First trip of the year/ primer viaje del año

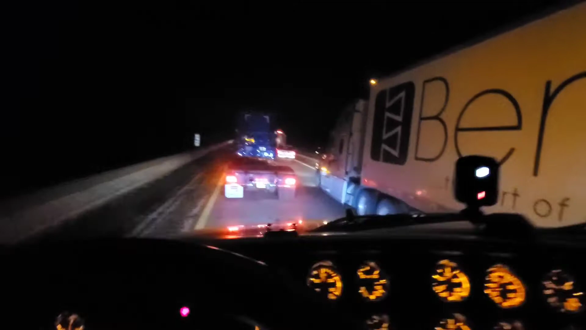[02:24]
Apparently there's an accident. Well, I already picked up the load and I'm on my way to Detroit. It looks like there's an accident up front, so I don't know how long we're going to be sitting here. That sucks. Yeah, well, I got this load.
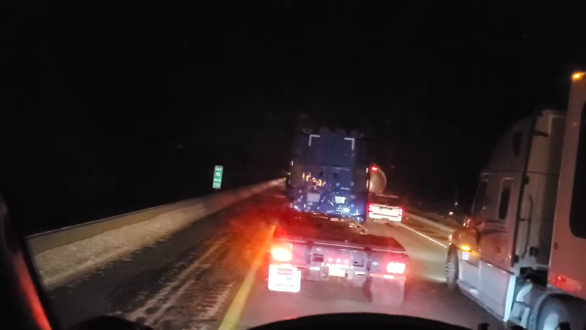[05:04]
I don't know how long we're gonna be here stuck and there's a pretty long line.